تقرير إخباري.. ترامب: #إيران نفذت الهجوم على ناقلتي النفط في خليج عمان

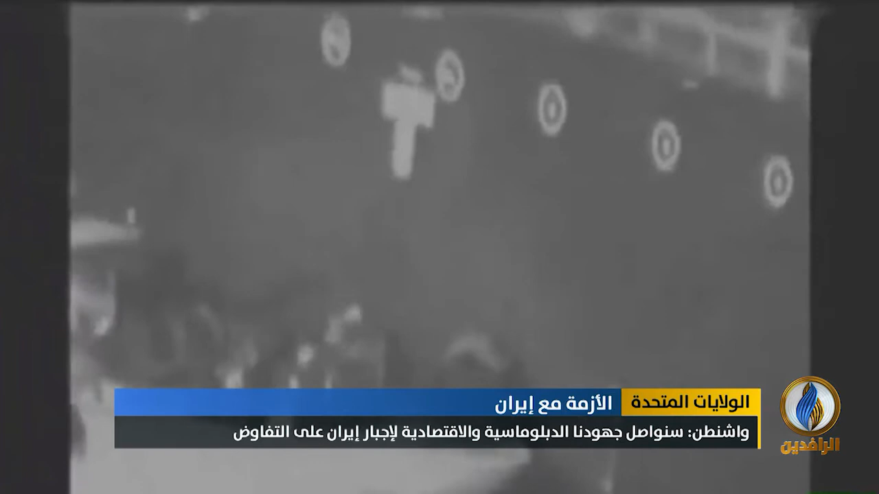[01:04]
قالت إنه لزورق إيراني وهو عند إحدى السفنتين اللتين تعرضتا للتفجير في خليج عمان حيث يزيل أفراد
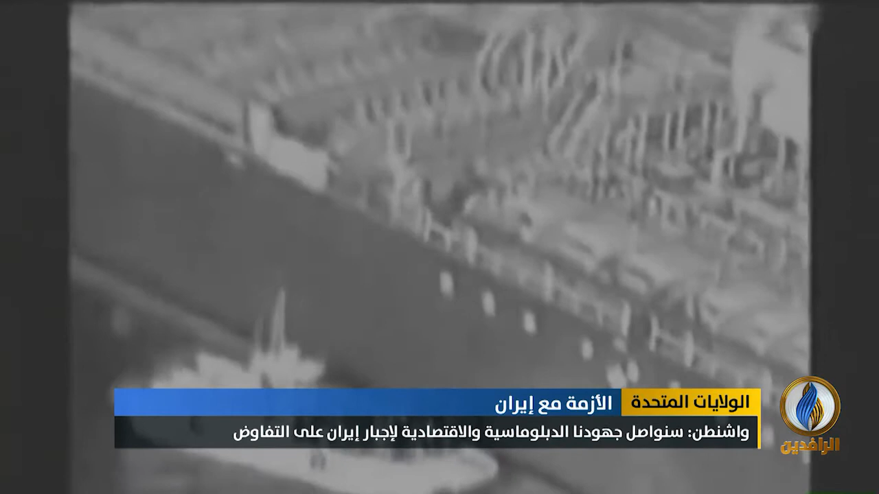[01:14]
الزورق لغماً عنها لم ينفجر في